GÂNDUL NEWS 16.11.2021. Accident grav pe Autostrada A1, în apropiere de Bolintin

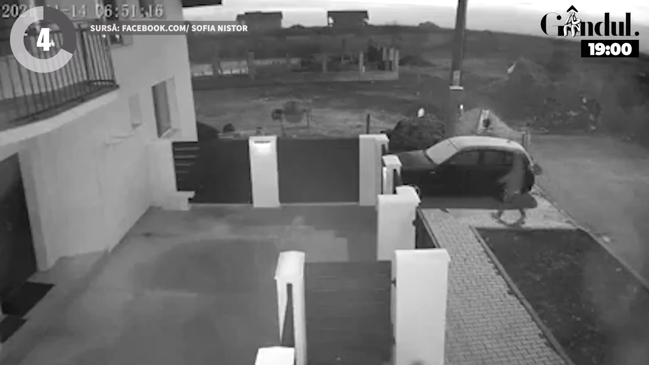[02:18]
Pe imagini se vede cum cei doi băieți încearcă să deschidă portierele mașinilor,